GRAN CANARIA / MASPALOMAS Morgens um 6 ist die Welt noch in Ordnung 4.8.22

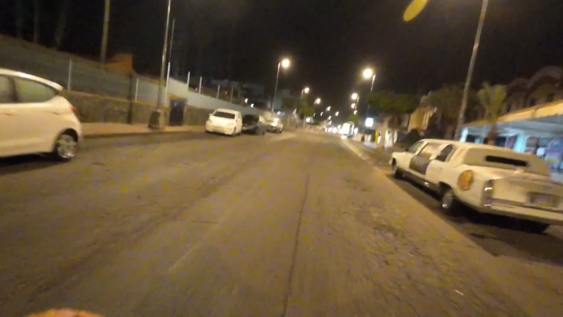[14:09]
dass das doch relativ sauber ist. Also die Bürgersteige, da liegt kein Müll rum.
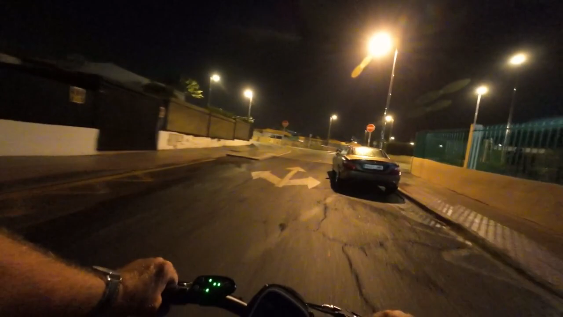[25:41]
Aha, guck mal da. Die Stadtreinigung arbeitet hier mit Wasser, macht die Straße sauber.
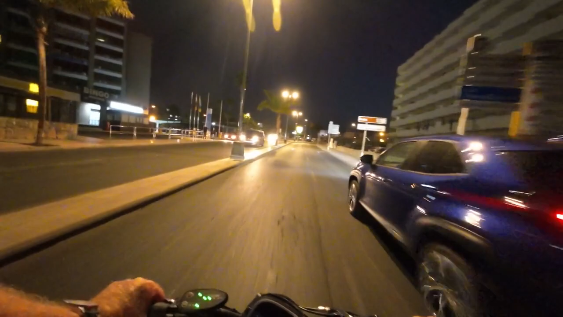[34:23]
Ja, jetzt merkt man, dass sich ein bisschen mehr tut. Der Verkehr nimmt zu. Wir haben es jetzt 10 vor 7 gleich.
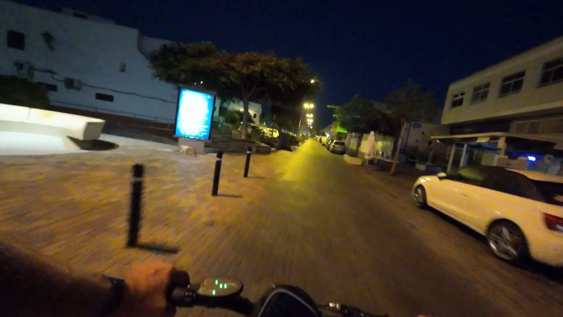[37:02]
Auch hier keine erkennbaren Spuren der Nacht.